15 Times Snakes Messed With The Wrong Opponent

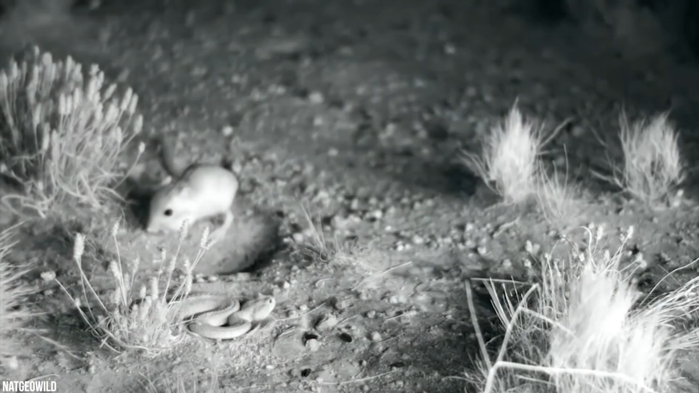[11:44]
Avoiding the venomous bites of a rattlesnake at night requires next-level speed and accuracy. Thankfully, these little rodents have both. In spades, meet the kangaroo rat.
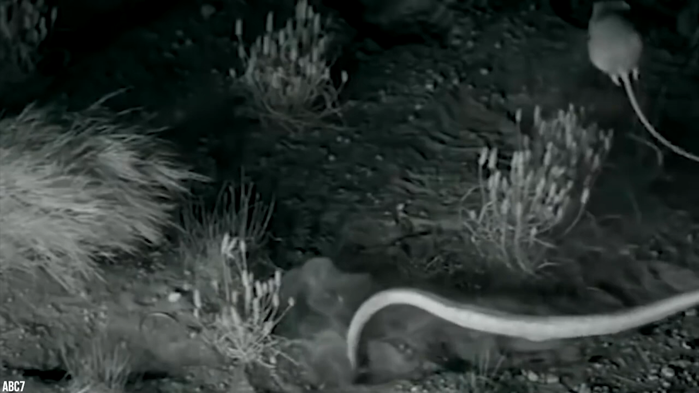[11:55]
The rat's secret is their lightning-speed acrobatic talent and their kung fu-level kicks.
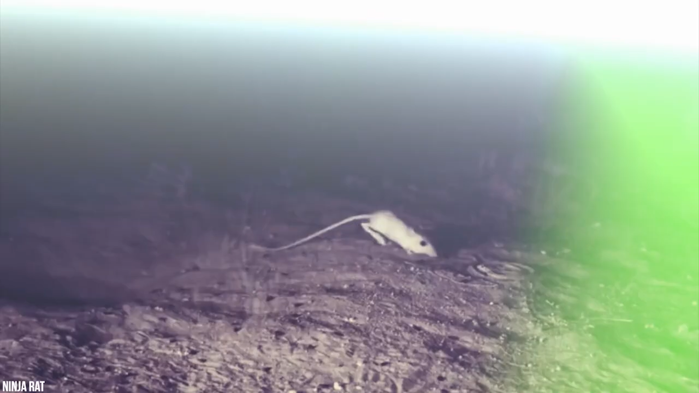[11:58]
It's capable of speedy reaction times, strong near-vertical leaps, and mid-air kicks.
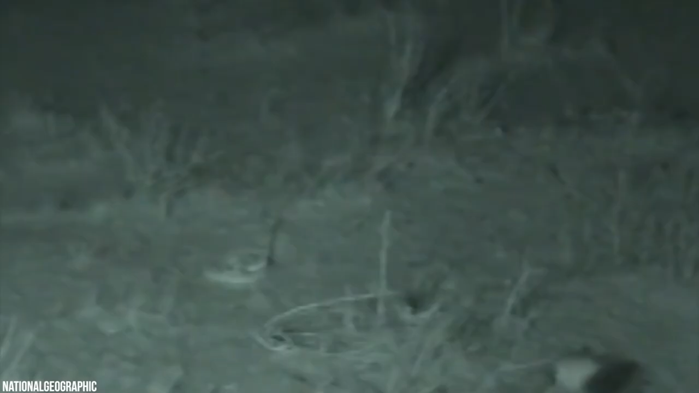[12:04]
Kangaroo rats not only have a record-breaking reaction time but can also use their long tails to reorient their bodies while jumping. The rats reposition themselves for both defensive kicking and landing on their feet, ninja-style.
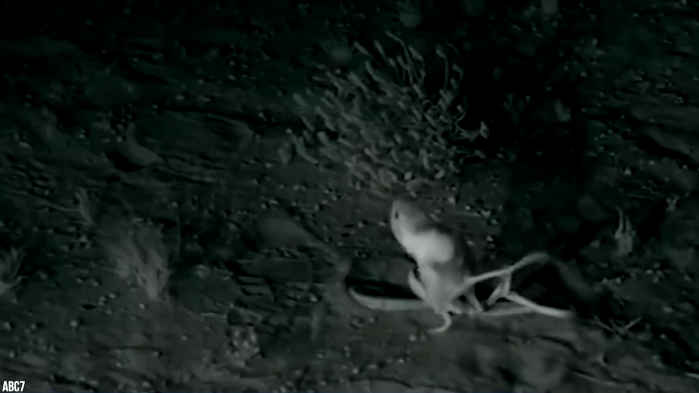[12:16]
Kangaroo rats also have incredible hearing.
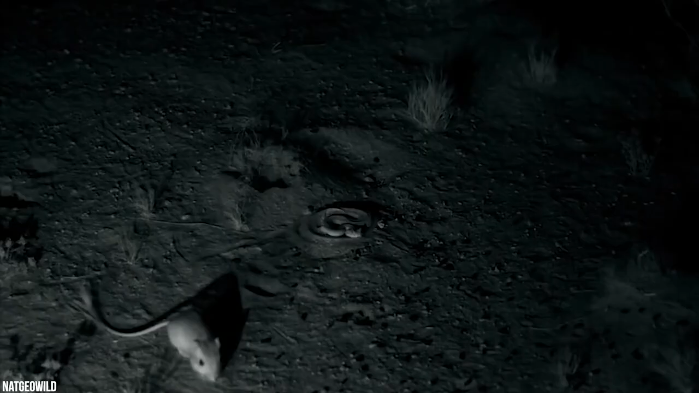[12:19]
They can hear the low-frequency sounds produced by the sudden movements of approaching prey.
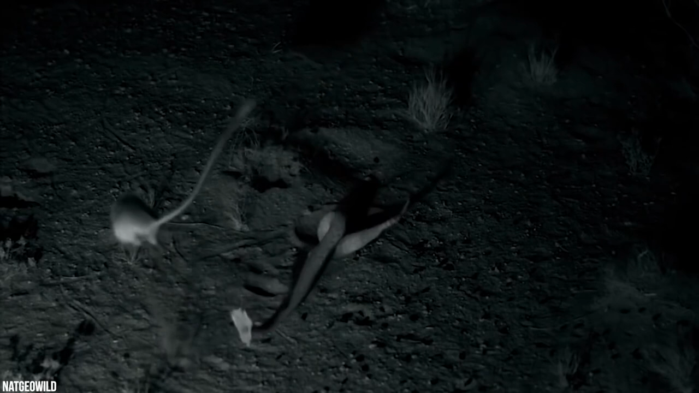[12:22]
Instinct takes over. And one kick is all it takes.
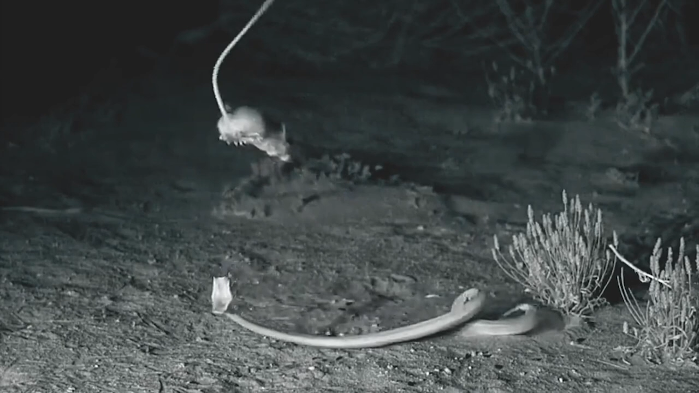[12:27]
Kangaroo rats make vertical leaps and bound away in any direction they need to flee safely.
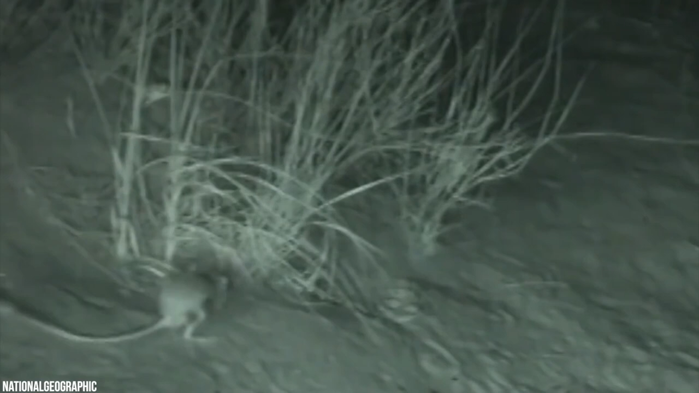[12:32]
Filming snake-kangaroo rat interactions with high-speed video cameras, then slowing the footage down, allows researchers to make a deep dive into the rodent's technique.